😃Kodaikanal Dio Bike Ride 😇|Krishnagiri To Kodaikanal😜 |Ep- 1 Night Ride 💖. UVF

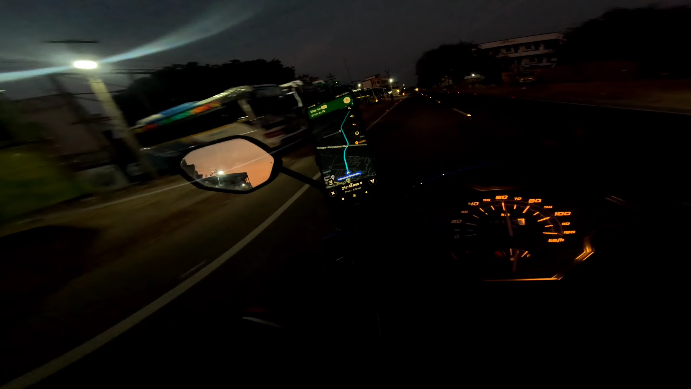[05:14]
கரெக்டாக 2:43 காமிக்குதுன்னா, ஸோ நம்ம 2.5 மணி நேரத்தில் நம்ம கம்ப்ளீட் பண்ண வருவாங்க. ஒன்றும் பிரச்சனை, அதாவது போயிட்டே இருந்துடலாம்.